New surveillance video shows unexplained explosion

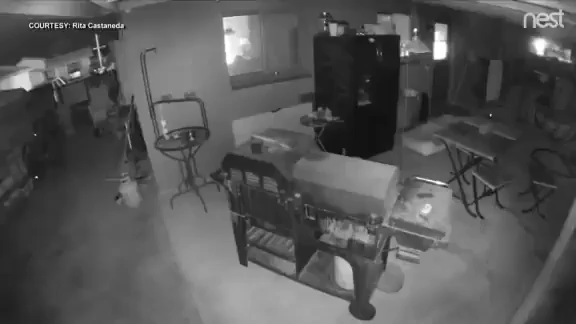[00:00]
A bang and a flash. Recorded near 45th Avenue and Bethany Home Road in Glendale, neighbors say this is just one example of an ongoing problem. They're huge. They rattle the windows, they shake the walls.